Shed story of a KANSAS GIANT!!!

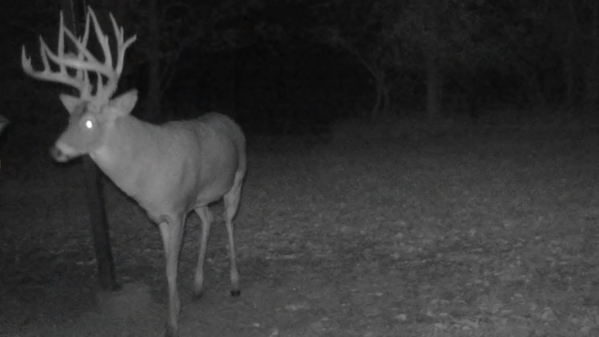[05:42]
as a two year old mid 120s as a three year old mid 150s the next year he's back he's four and a half and he's absolutely blew up again from mid 150s to over 200 as a four year old um